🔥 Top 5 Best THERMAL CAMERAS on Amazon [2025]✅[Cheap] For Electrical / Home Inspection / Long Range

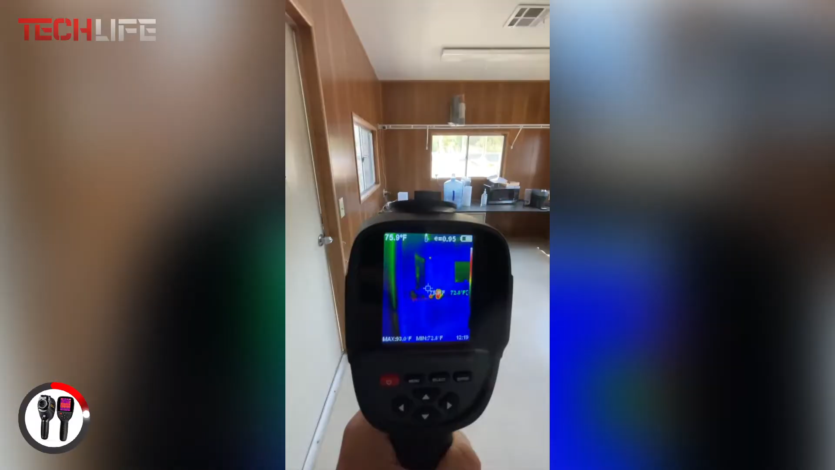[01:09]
To make data storage and analysis easy, this thermal camera lets you save images in JPG format and videos in MP4,
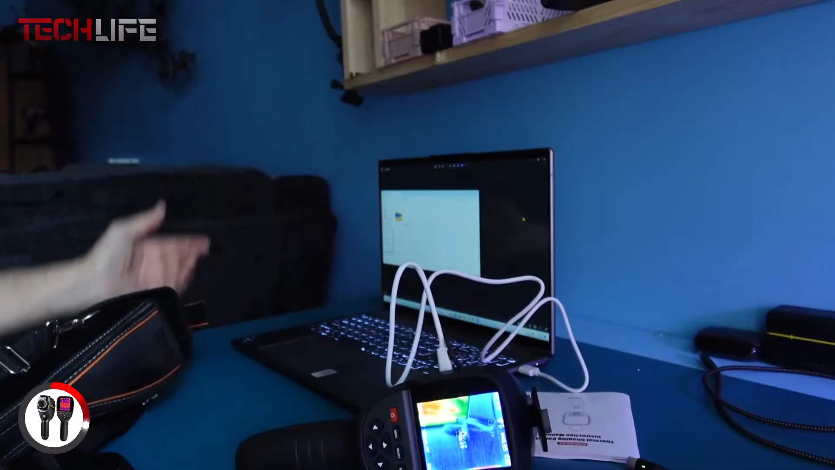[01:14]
which can be quickly transferred to a computer via USB. Plus, it comes with thermal image analysis software, making it easier to interpret the collected data.
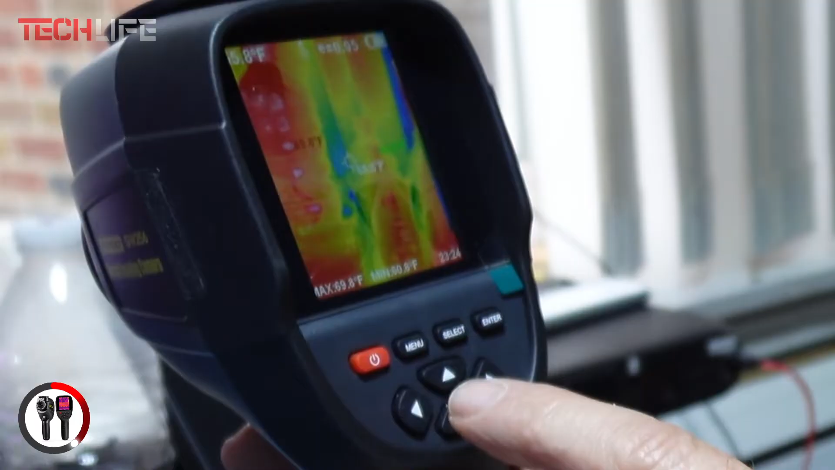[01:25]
One of its standout features is real-time temperature monitoring, which tracks both hot and cold spots.
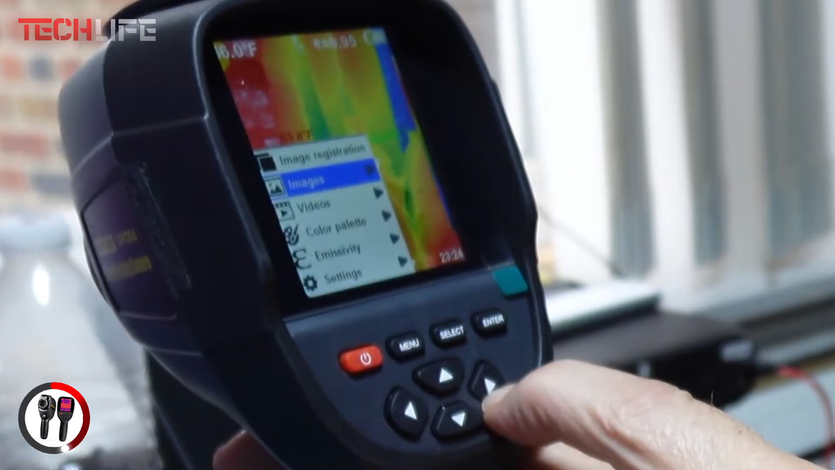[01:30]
This makes it an excellent tool for quickly identifying issues in electrical installations,
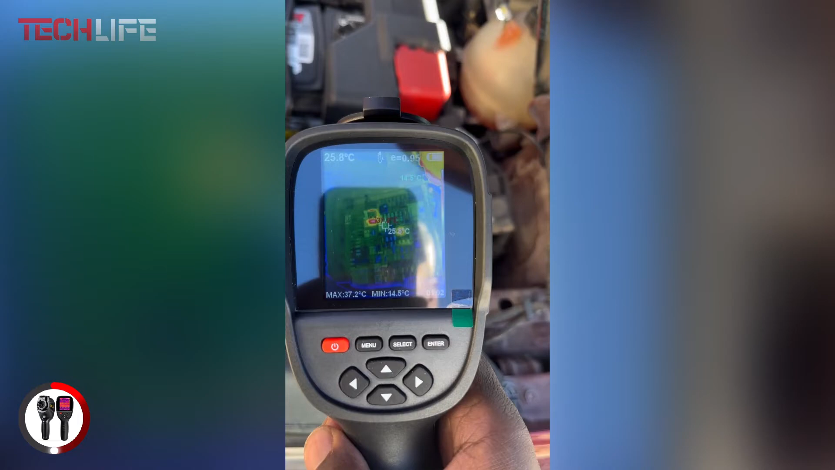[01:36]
On screen: spot 25.8°C, max 37.2°C, min 14.5°C
mechanical equipment, and building structures.
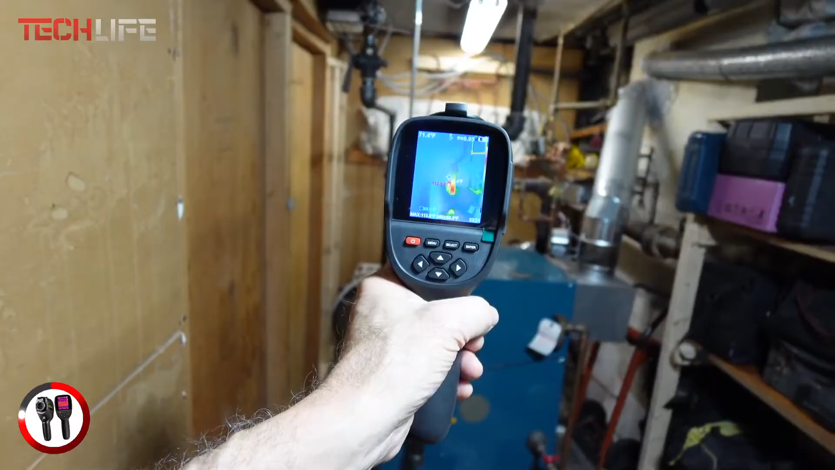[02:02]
Lastly, its durable and reliable design ensures it can withstand harsh environments.
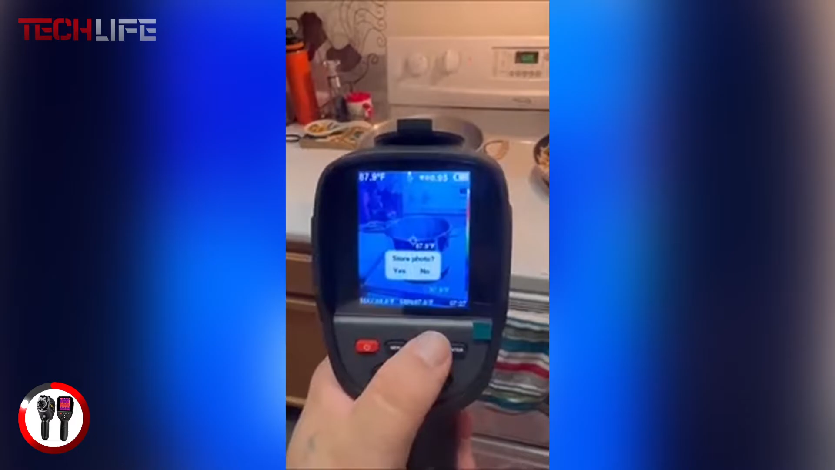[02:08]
Equipped with a tough inline sensor, a screen protector, and a lens cover, it's built to last.
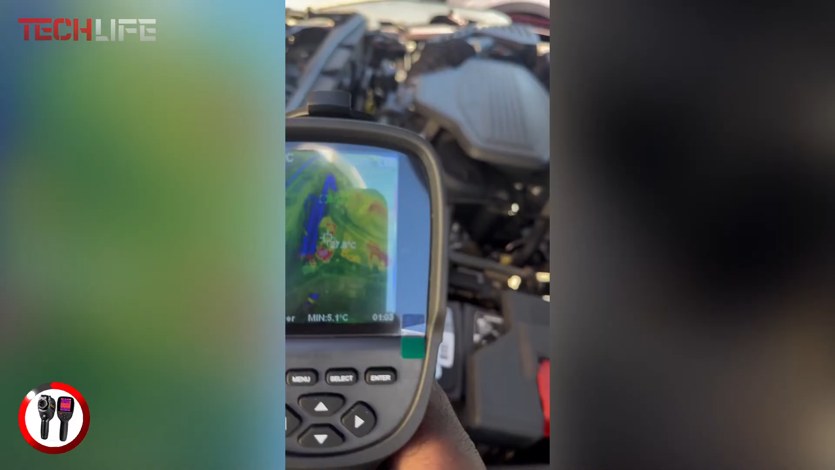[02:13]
If you're a professional who demands accuracy and reliability in thermal inspections, the Goyojo TH-01. Thermal camera is a powerful and versatile tool that won't disappoint.
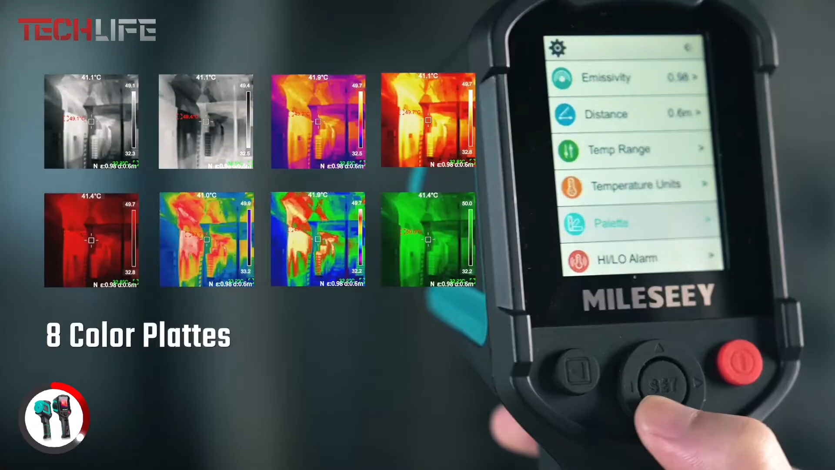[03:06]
minimum, and center point temperatures helping you quickly identify irregularities.
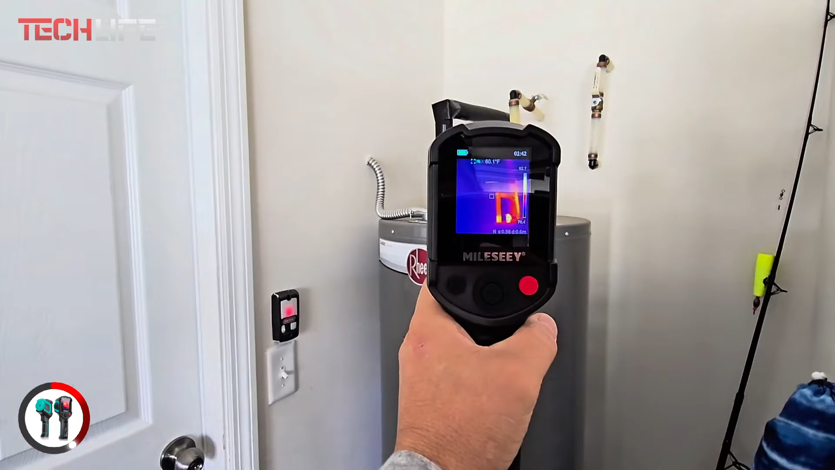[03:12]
Another great function is the high and low temperature alarm.
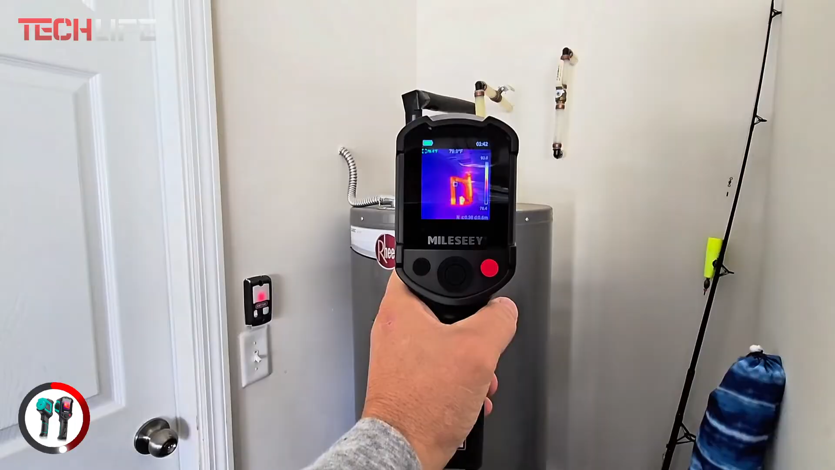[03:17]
This feature instantly alerts you when temperatures go beyond set limits, allowing you to act fast in case of overheating or abnormal conditions.
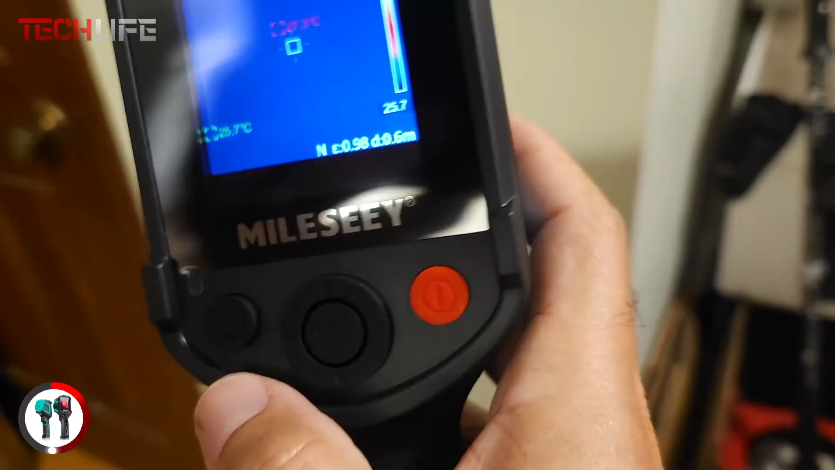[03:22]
Plus, if you're working with different materials, the adjustable emissivity setting ensures accurate readings on any surface.